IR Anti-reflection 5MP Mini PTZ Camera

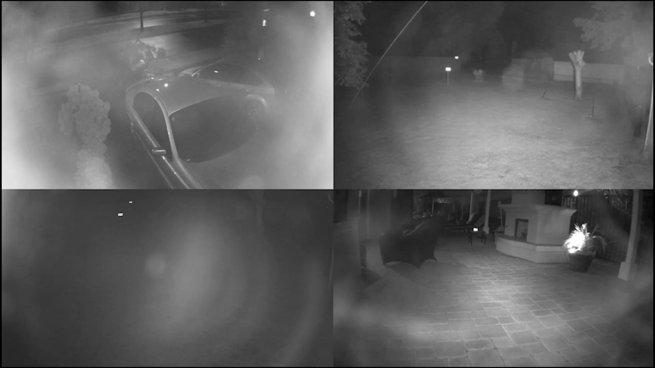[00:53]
Some of us must have experienced IR reflection issues when using the glass-carbon cameras. Like the picture in the video, the camera could not shoot a clear video because of IR reflection. As we all know, most of crime happened at night. If cameras have IR reflection, there is a potential risk.